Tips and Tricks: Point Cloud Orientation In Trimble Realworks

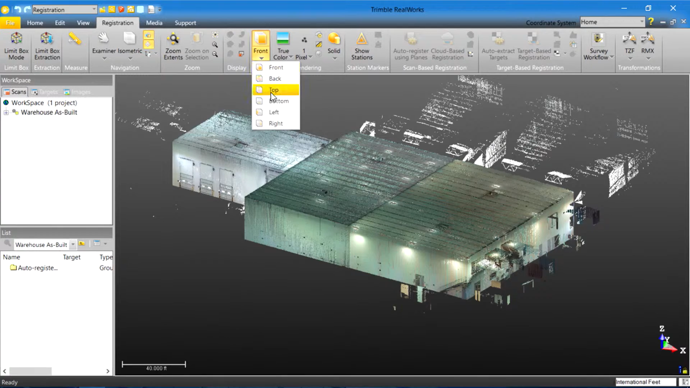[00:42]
I'm in the registration and I'll go ahead and go to the registration tab. Now as you see here we have a warehouse and if I go to a top-down view you will notice that this warehouse is not aligned with the X and Y axis. So that's what I want to fix. So from here what we'll do is under scan based registration there's
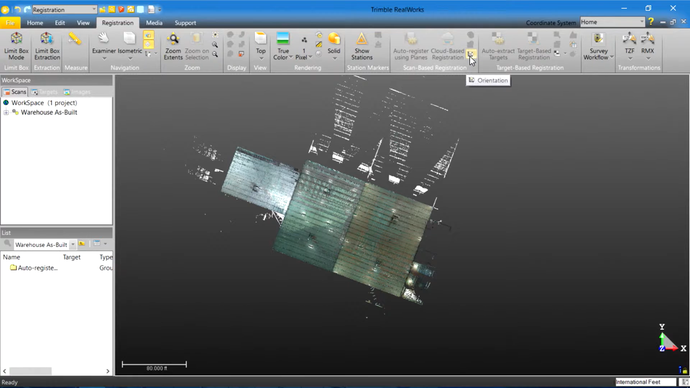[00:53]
a small icon here called orientation which shows the X and Y axis. If we click this this will lock our view into a top-down and now I can only rotate about the Z axis.
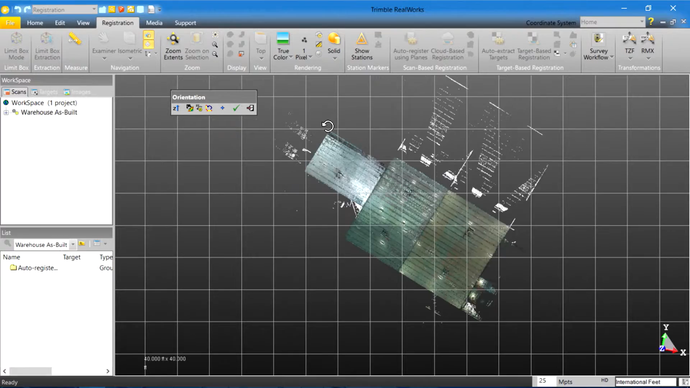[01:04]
Now we have grid lines that allow us to easily try and visually orient our point cloud or if we
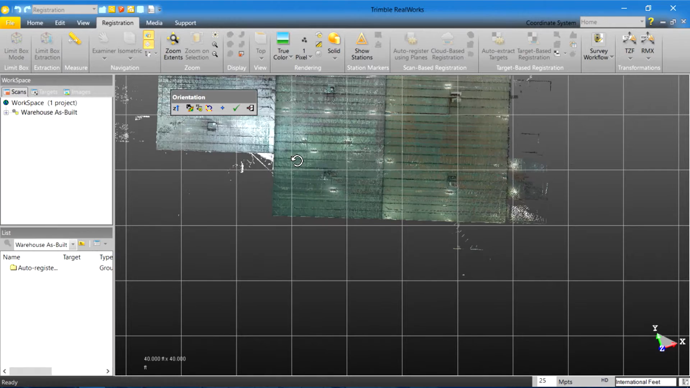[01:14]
want we can actually on this toolbar here select the automatic access
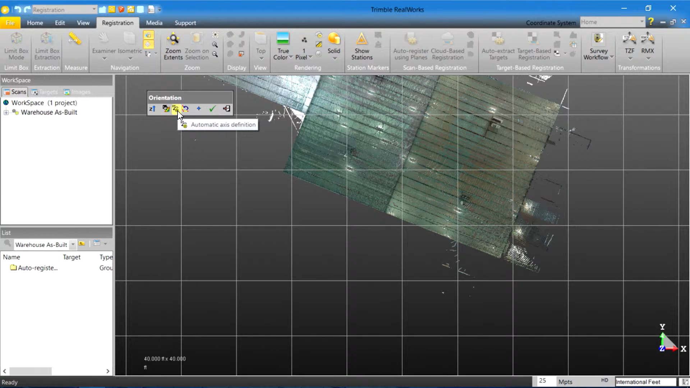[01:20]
definition and let RealWorks find that axis alignment. Now I've gone ahead and clicked it and as you can see RealWorks has gone ahead and aligned this with the X and Y axis but I don't like the orientation.
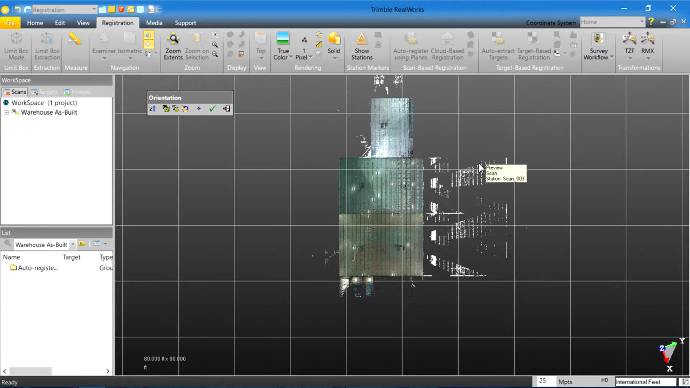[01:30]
I actually want to rotate it. So there's a button next to that rotate 90 degrees and I can just click this until I get the orientation and the rotation that I'm looking for.
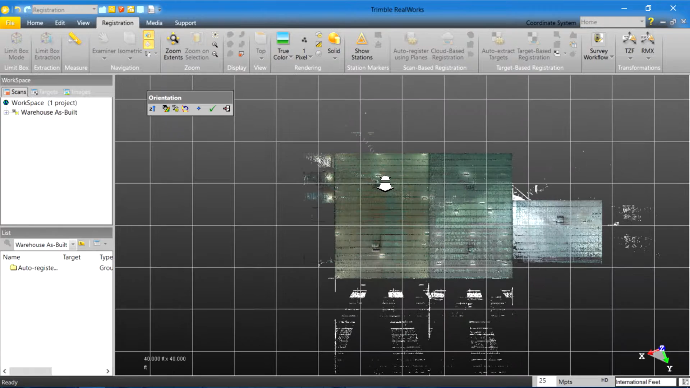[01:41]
When I'm happy with it just simply press the green check and that will go ahead and save this new orientation.
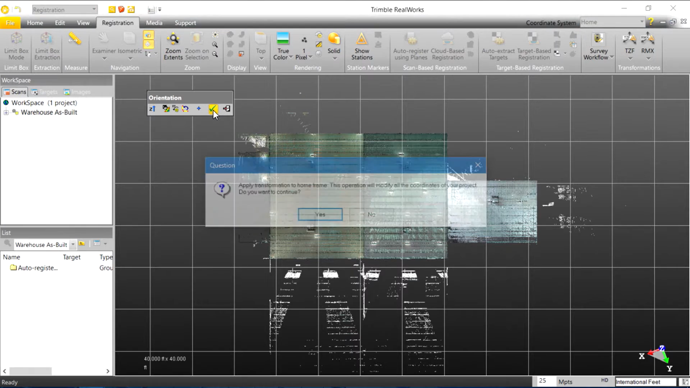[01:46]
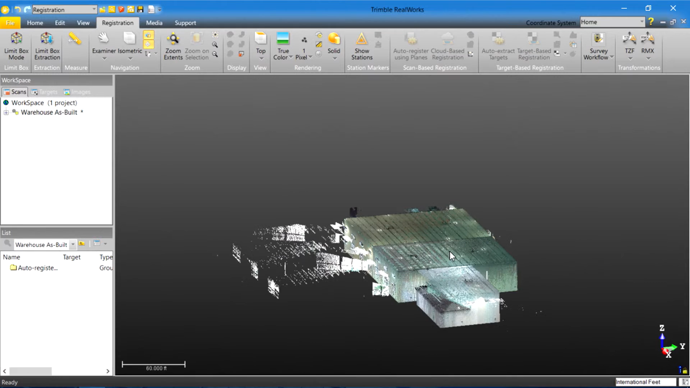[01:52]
So now when I'm in RealWorks and I go back to a top-down view you will notice our project is now aligned to the X and Y axis.